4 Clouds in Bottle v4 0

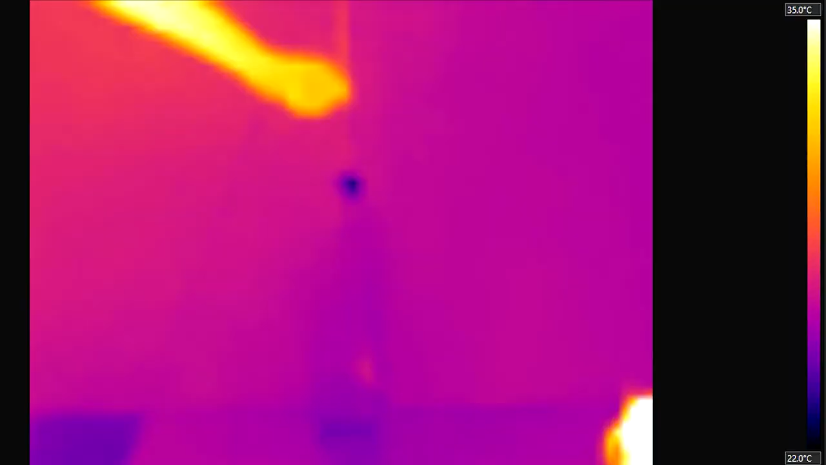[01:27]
On screen: scale top 35.0°C, scale bottom 22.0°C
Through the infrared camera we can see the temperature inside the bottle is also the same as the atmosphere.
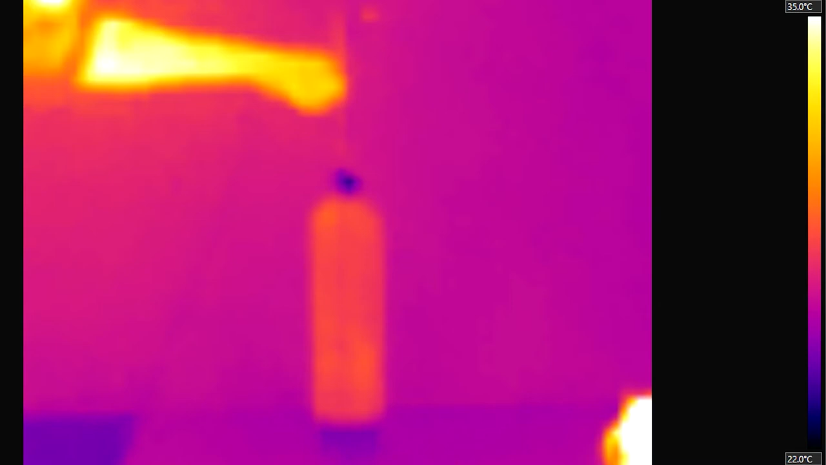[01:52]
On screen: scale top 35.0°C, scale bottom 22.0°C
With the infrared camera we can see that the gas in the bottle has also got warmer.